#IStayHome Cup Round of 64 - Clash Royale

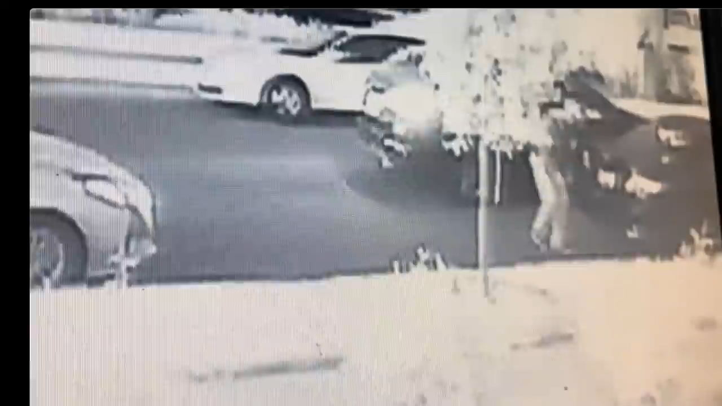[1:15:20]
He gets out. This is all at double speed, by the way. It's a little bit faster than normal. Yeah, look at that. Just zit. What's he doing? What are you doing, man? Matthew's just showed up. What's happening? Well, we just finished some Clash Royale. We're going to do some more Clash Royale in a minute, maybe. But right now, we're watching this guy. Look at that. 6 in the morning, broad daylight. Zip, gone. In a car nicer than mine. How dare you? How dare you? You can't steal my license plate in a car that's better than my car. Are you kidding me? Look at this guy.